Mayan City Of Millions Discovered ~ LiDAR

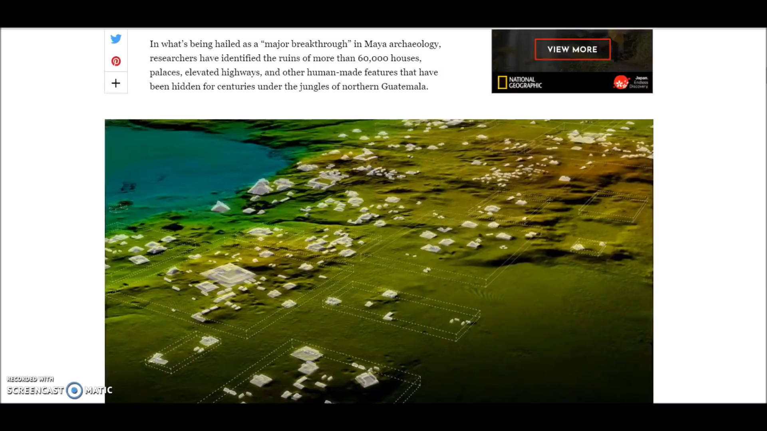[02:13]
under the jungles of northern Guatemala using revolutionary technology known as LIDAR short for light